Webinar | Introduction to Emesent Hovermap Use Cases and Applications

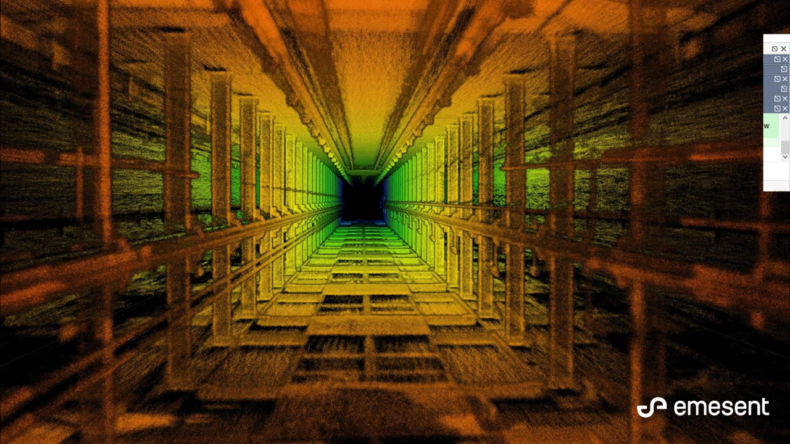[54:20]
and then just pushed all the buttons and rode it up. And rode the elevator back down, and you know, no one's seen the inside of this shaft for the last 20 years, and now they have a better picture of that environment. This is a metro station in Germany, and this is done with a walking scan, so you can see that the surface was walked, and then it underneath into the station, and then back out, and a cross-section view of both surface and underground.
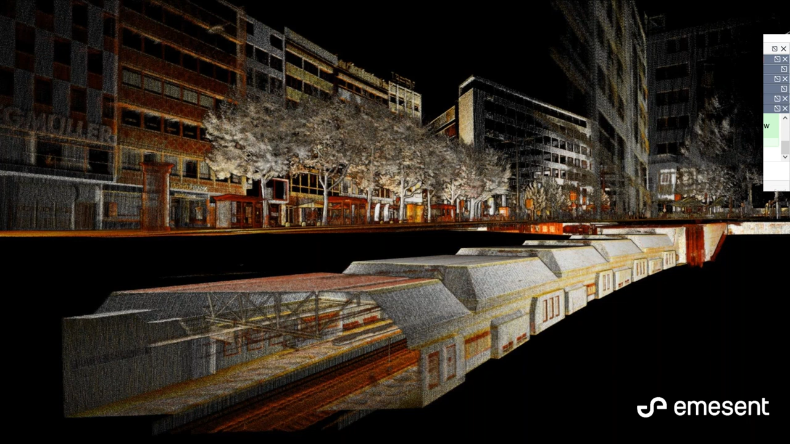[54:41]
Same area.
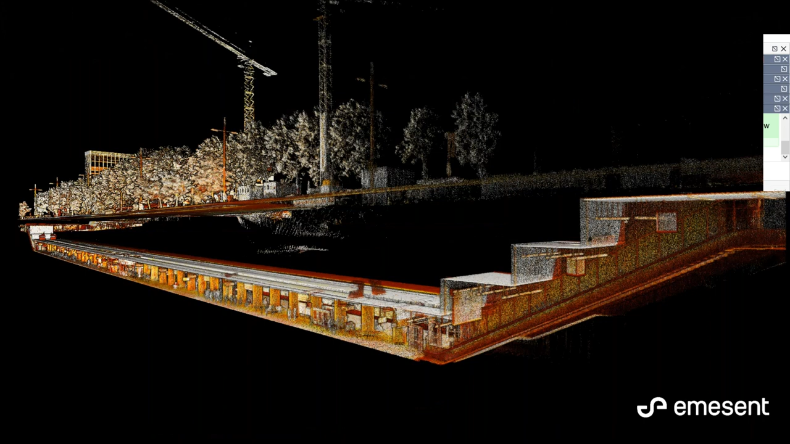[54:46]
Again, just some examples of some walking scans and how much data that can be achieved just through walking. Yeah, obviously, if we wanted to get the tops of these buildings, a flight would be better. But in this case, you know, to get that much data within probably a 20-minute walk is pretty incredible.
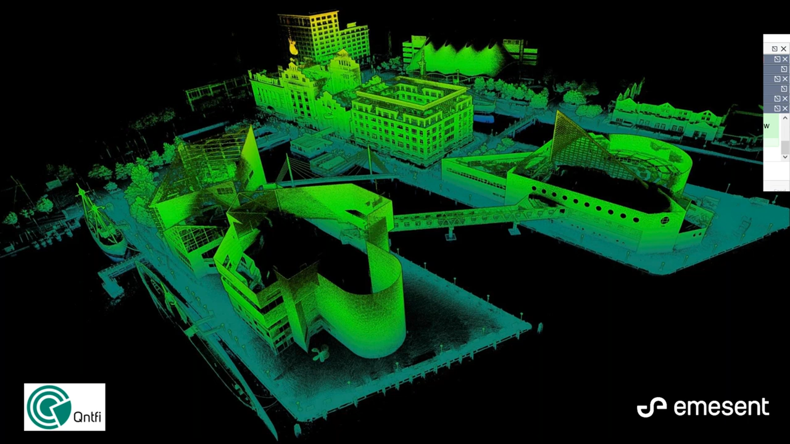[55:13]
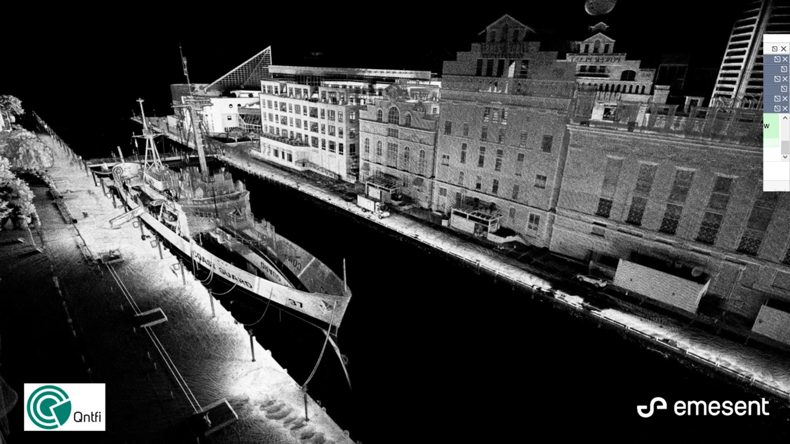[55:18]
So again, water doesn't return the LiDAR. It's because it's an infrared laser.
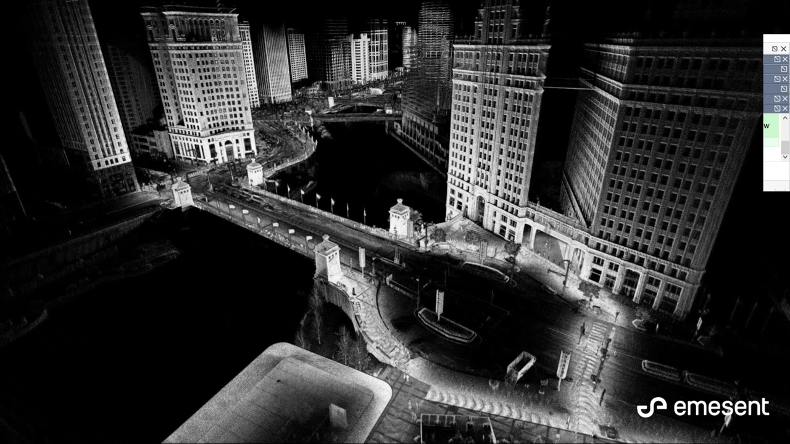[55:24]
So it's that can actually help us delineate water levels. And we've even used it to estimate the load on barges because of where they are and where their water line is. And you know, the more load that they have, the deeper than the water they'll be. So the absence of data can also be quite useful. This is Chicago River.
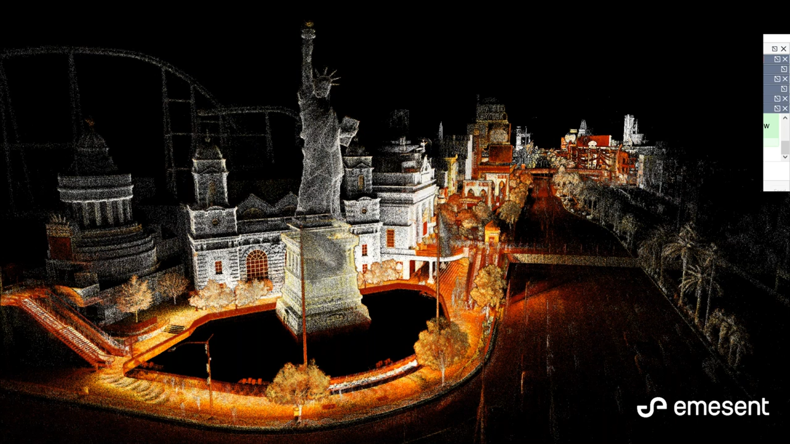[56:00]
This is collected by Stefan Frabar, our CEO, and he was at the Velodyne booth in Las Vegas this year, and quite an interesting scene to be able to scan and walk around Las Vegas.
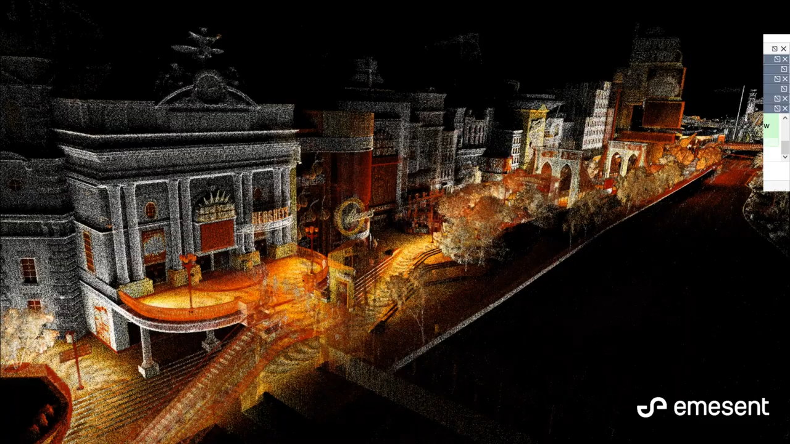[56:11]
Just some more examples of being able to scan on multiple levels,
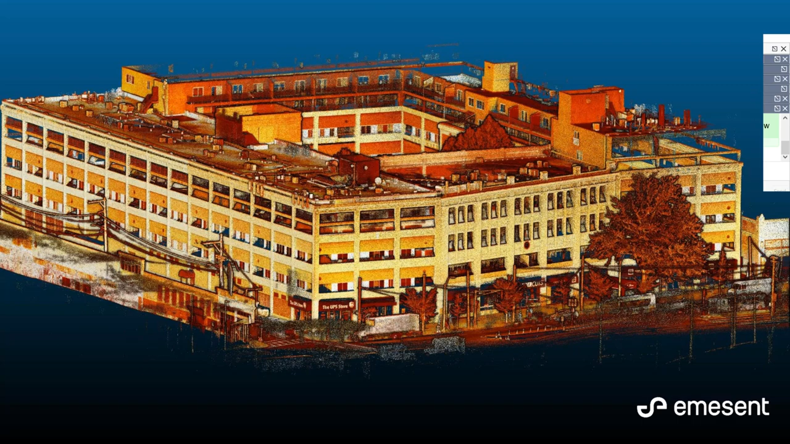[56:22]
the ground all the way up to the roof, and get a very detailed and complete picture within a very short amount of time. The fact that we can even read the UPS store with the intensity values, I think speaks highly of the quality of the point cloud that we're able to obtain, which is not easy to do using a mobile, small, lightweight mobile laser scanner.
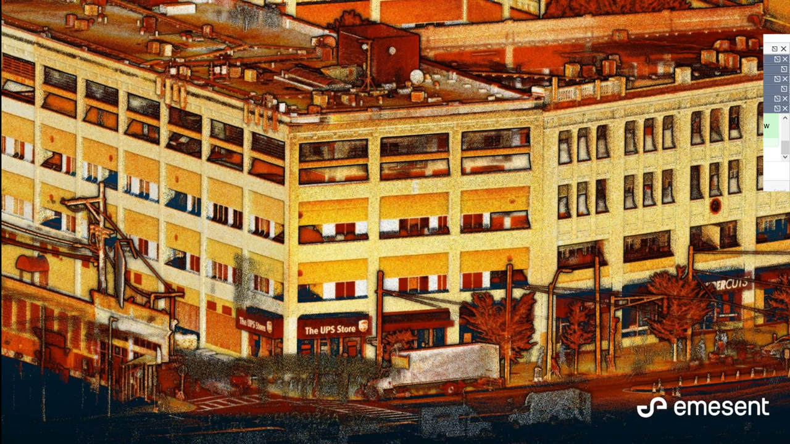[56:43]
Again, just some interiors, and this is, again, another storage facility, walking in and around that asset. And the green line here is the it's not the flight path in this case, it's where the walk took place. So it's Hovermap's path.
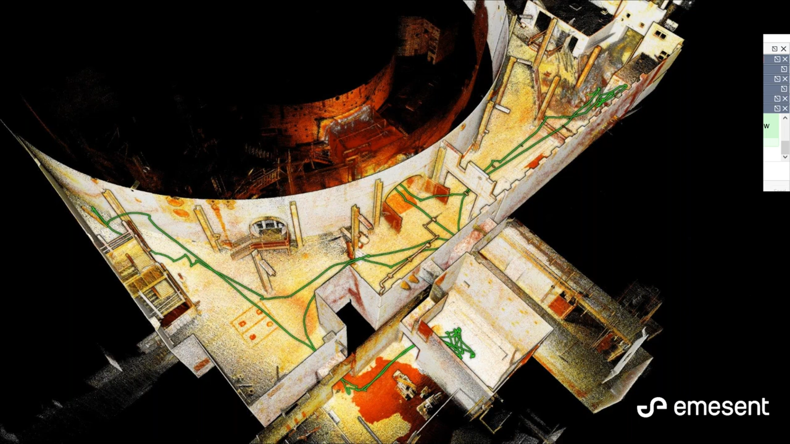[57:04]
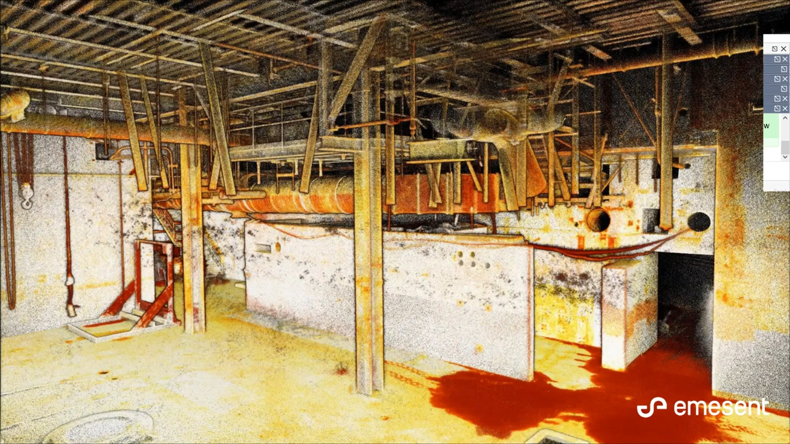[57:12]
This is some more detail inside of that facility. We can even see on the intensity values that there's some discoloration there on the floor. Scanning to BIM, this is a new and exciting area that we're working on, and already starting to work with our distributors and some clients. So going from these very quick data acquisitions into 3D BIM models is an exciting new feature that we're rolling out.
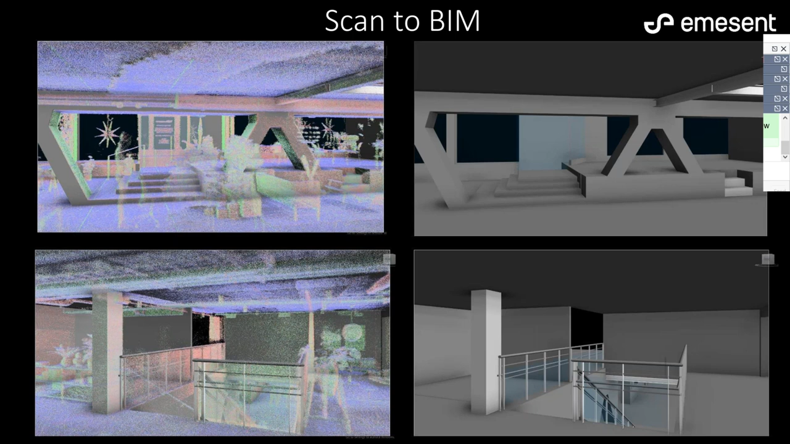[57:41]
Beautiful scan of a home. Again, the quality of the data, I think, speaks for itself. We can see the detail in the brickwork on the chimneys, both of them, and even the detail in the individual shingles on the top of the roof.
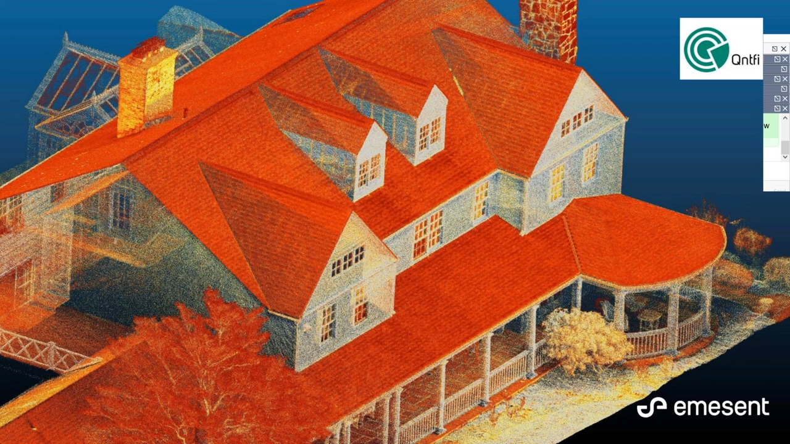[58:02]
All the different lattice bars on the railing of the around the house. The detail here was incredible.
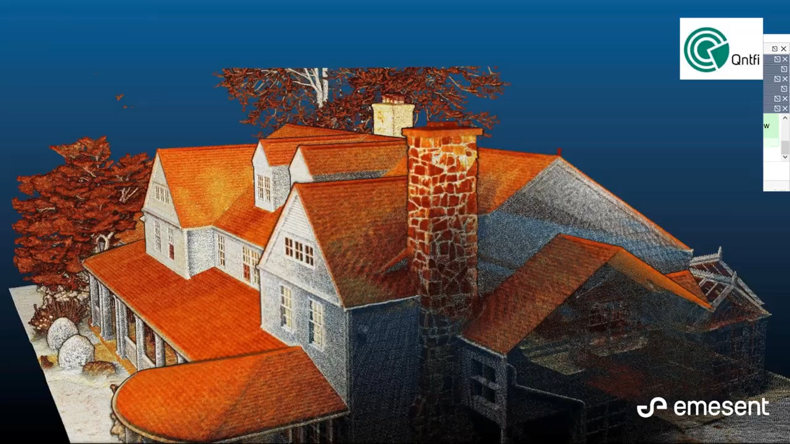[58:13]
Yeah, some more. This was captured by our distributors Quantify in New York. So transport applications as well.
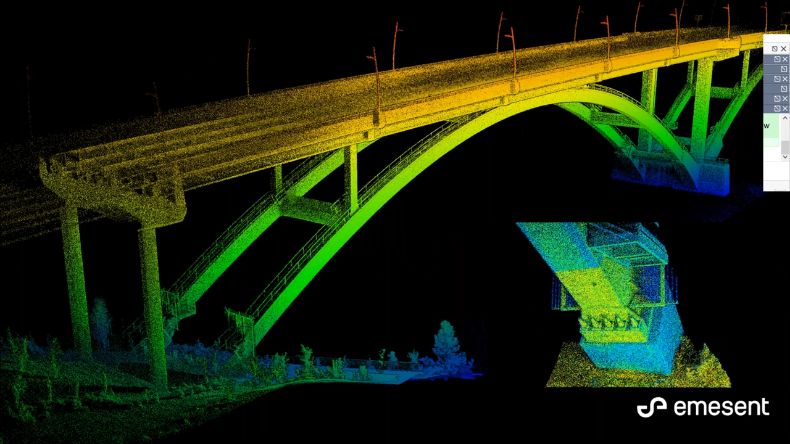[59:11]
And you can see some of the detail, the bolt down in that sort of area, and just the level of detail that we're able to obtain from this type of asset.
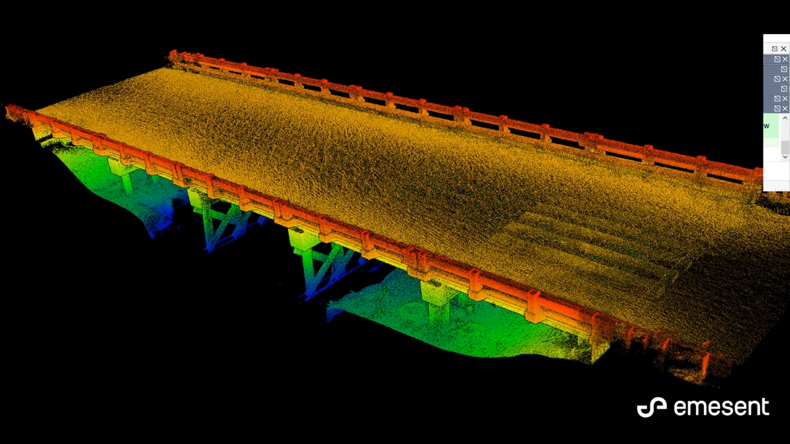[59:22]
A cross-sectional view, but it looks like we're running kind of short on time, so I'm not sure how much is left in the slide deck.
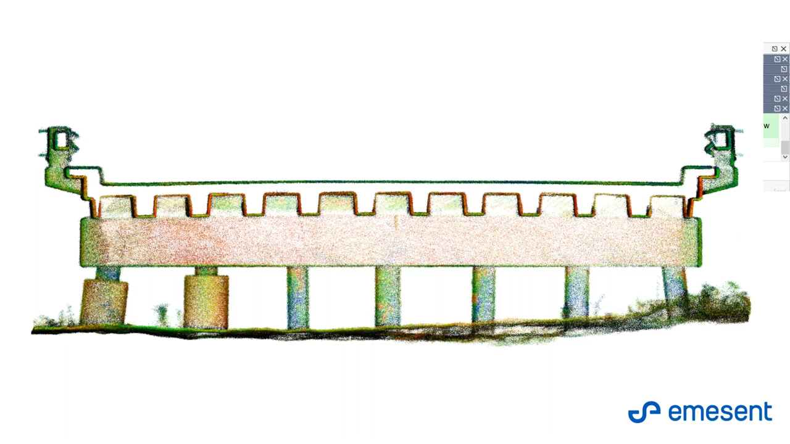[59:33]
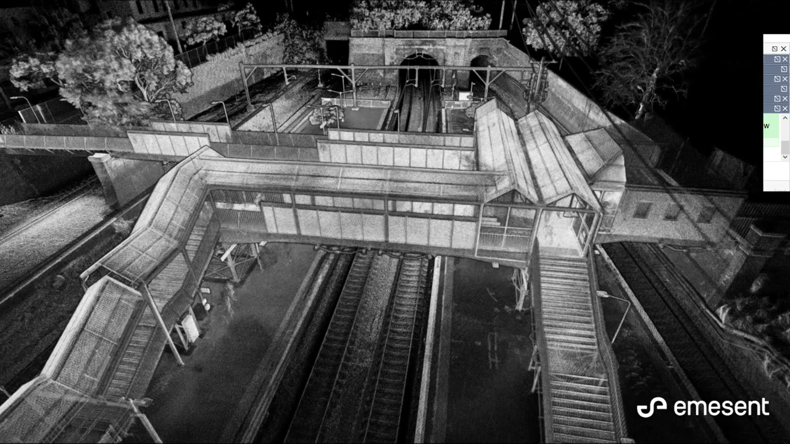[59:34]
This is a train station in Sydney. So I don't know if we can just go through the slides very quickly.